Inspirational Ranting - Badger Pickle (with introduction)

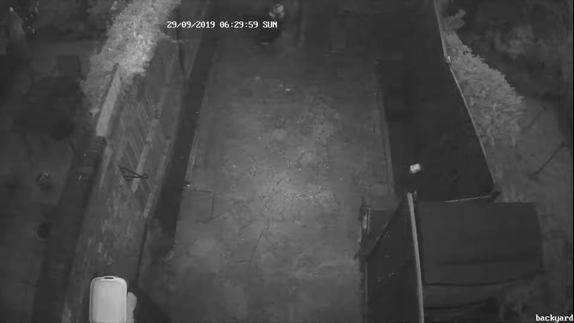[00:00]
So Sunday just gone, I decided to do a little bit of recording. Why does this video start with the security camera from our garden?